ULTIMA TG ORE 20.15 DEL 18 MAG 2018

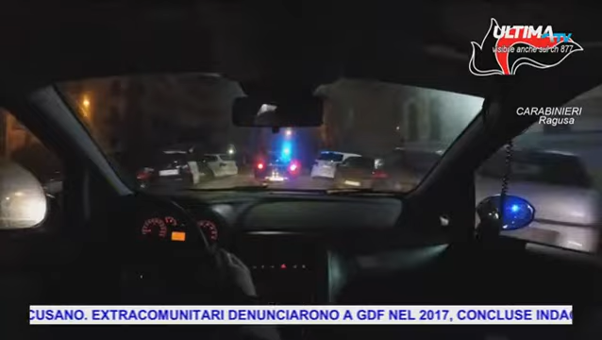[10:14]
Sono dieci le persone arrestate tra italiani e stranieri a Modica nel Ragusano.